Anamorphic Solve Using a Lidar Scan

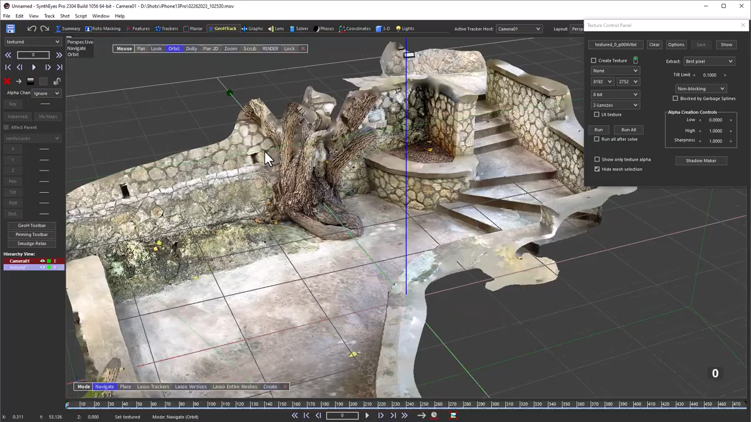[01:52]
The orientation is pretty good because the scan is auto leveling. We'll just bring up the ground level of this middle part to match
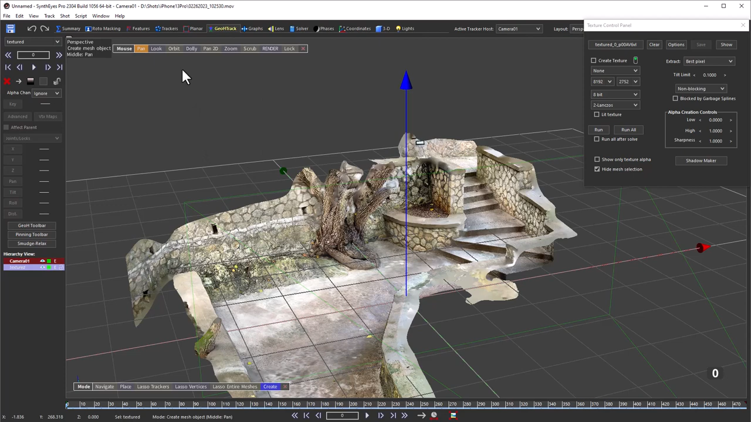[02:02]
the ground level of the coordinate system. To do that, I'm just going to create a plane.
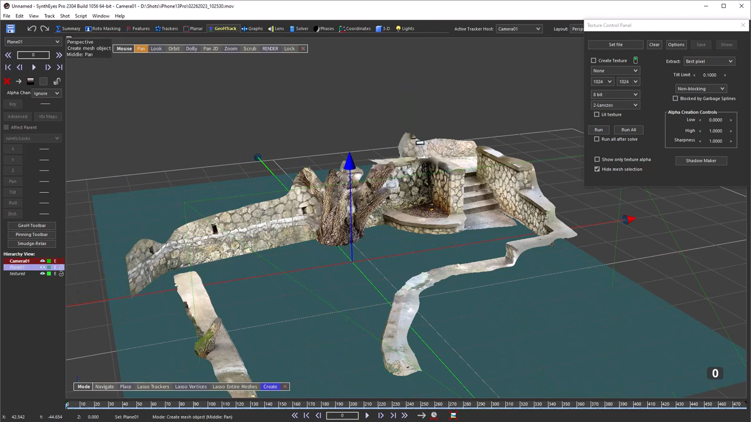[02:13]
Now I'll just bring up our scan until the middle hits ground level. As you expect, the stairways aren't completely level for good drainage.
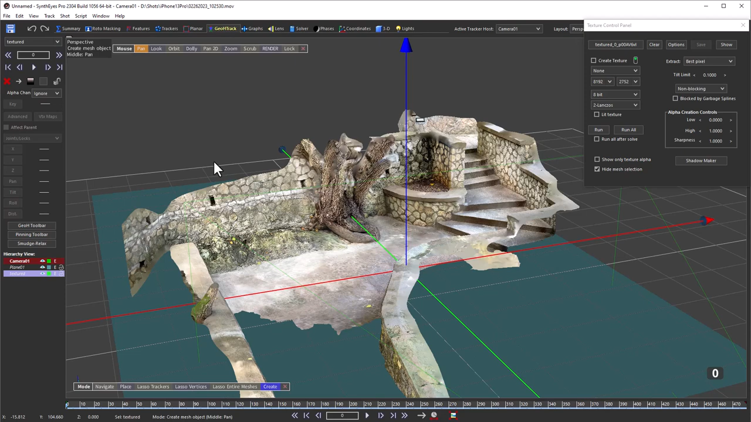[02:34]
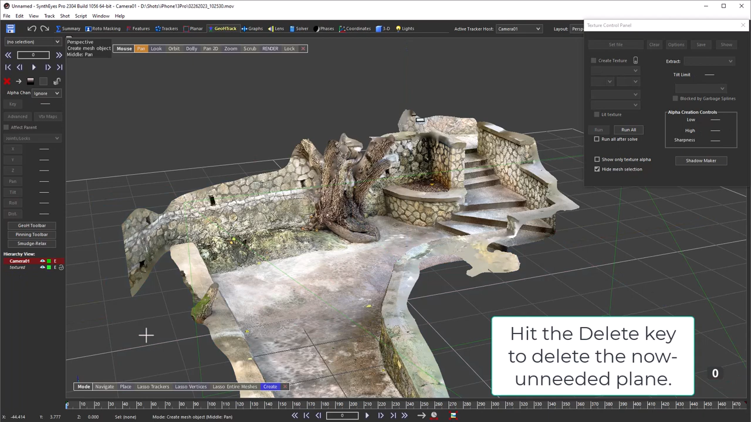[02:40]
So we have our initial placement of the model. In any case, if you have multiple shots, be sure that you use this same 3D model setup for each shot.
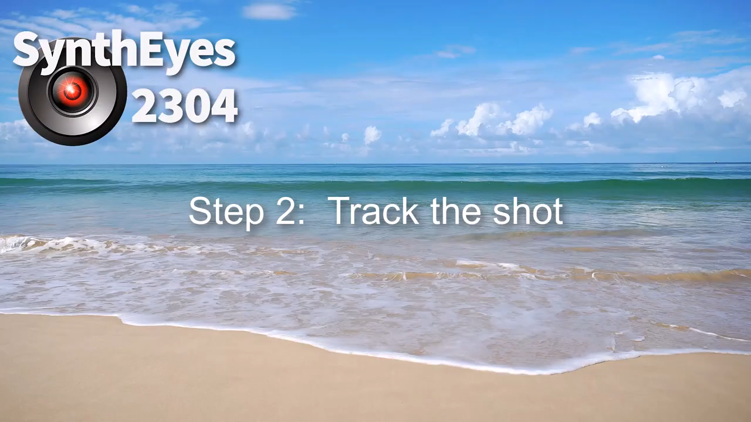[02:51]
We're ready to start tracking the shot.
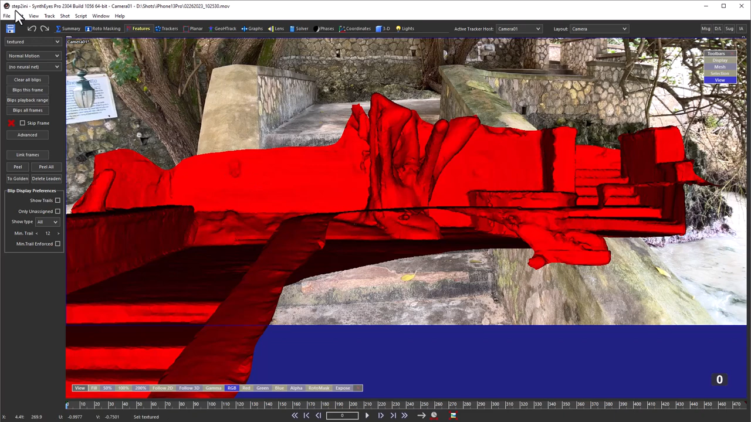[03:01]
Let's hide the mesh itself for now. And we'll make some adjustments to the auto tracker parameters.
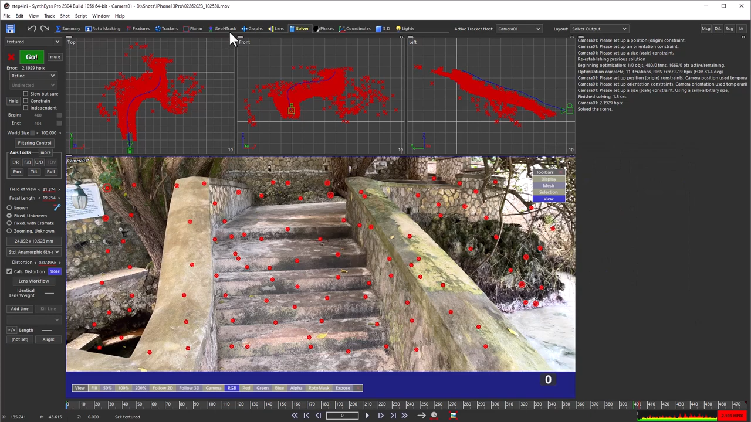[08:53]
We need to be able to see the lidar mesh. So let's turn that back on.
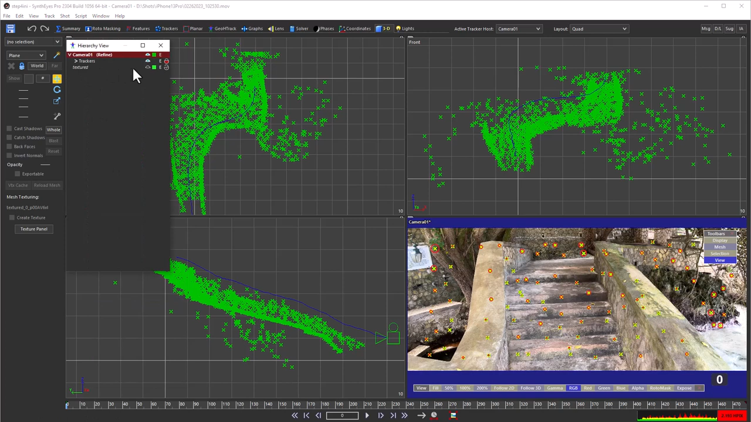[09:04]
And we're going to work from the camera in perspective view. But just before I do that, I'll point out. You can notice how the solve and the lidar mesh are currently in, you know, a lot different locations.
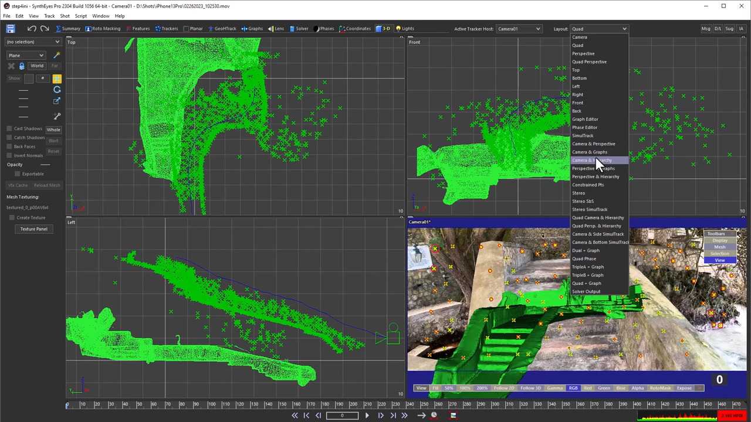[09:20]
So that's what we're working to address here.
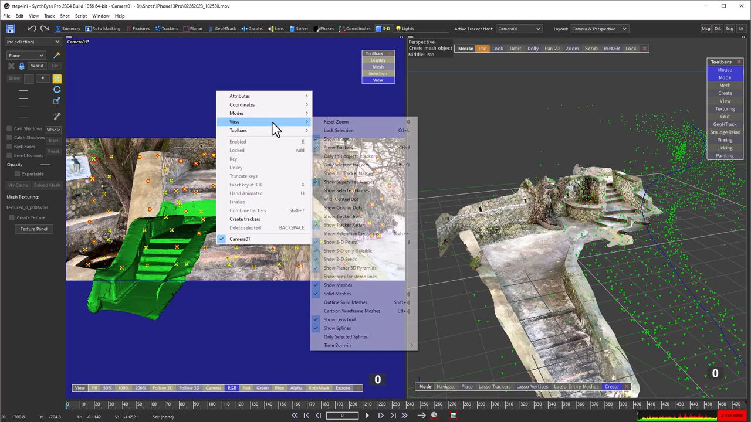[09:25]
We'll hide the meshes in the camera view so that's not getting in the way. Our idea now is to pick out some trackers in the shot itself in the solve and
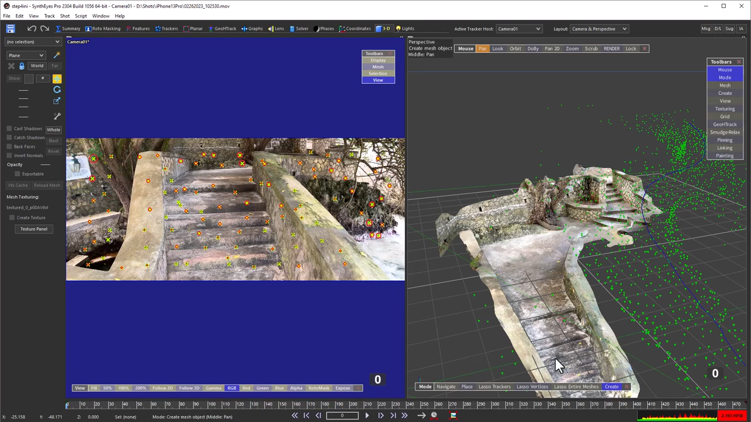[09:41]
constrain them onto the appropriate location on our lidar mesh, which we've already located. I'll point out having the lidar mesh here rather than just a point cloud does make this process easier. So I'm just going to pick out one of those trackers there on the lower part of the step. And I'm just using the various right middle mouse operations in the camera view and the perspective view.
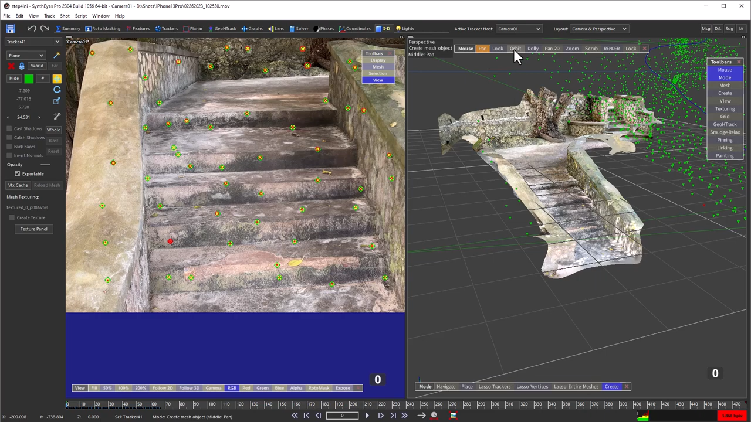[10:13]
In the perspective view, I'll use these buttons here just to make it a little easier for you to see what I'm doing.
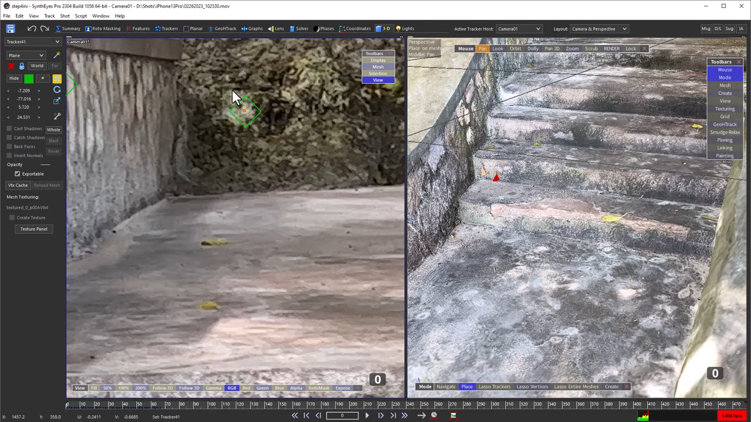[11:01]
And now we'll go and repeat that for the next one.